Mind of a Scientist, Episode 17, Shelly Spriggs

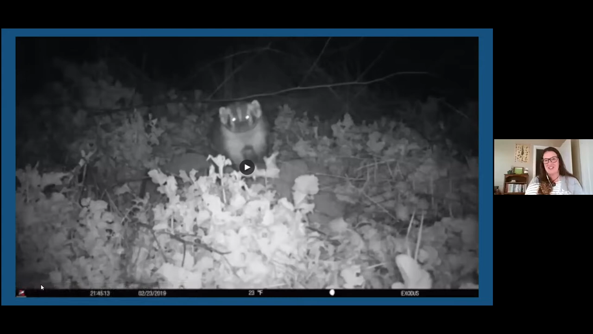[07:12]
And so this video is an American badger and I was out on a restoration site tracking and found a fresh sleeping burrow. And this is really exciting news because American badgers are pretty much on the move with the exception of a mom denning with, you know, a denning mother. They might stay in one area for longer, but otherwise these animals might only stay a night or two in a sleeping burrow like this before they're moving on to a new area.